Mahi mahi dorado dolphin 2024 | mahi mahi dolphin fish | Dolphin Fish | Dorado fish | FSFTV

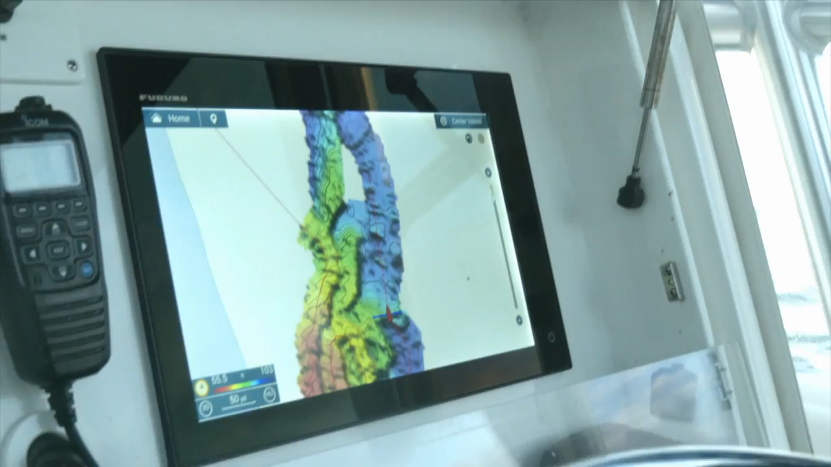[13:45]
relief charts to find trophy fish others have missed. Perform accurate drifts the first time, every time.